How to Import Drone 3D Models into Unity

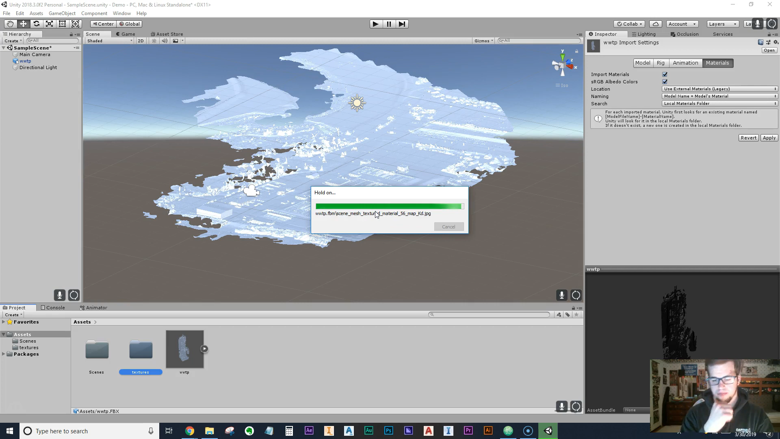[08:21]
lights and so we're taking these photographs and the way I kind of like to think about it is you know I've got two eyes I've got two eyes and with those two eyes I can start to see some perspective I can start to see distance and so that helps me understand you know is something far away or is something close what we're doing with photogrammetry and bada-bing bada-boom you now have color in the 3d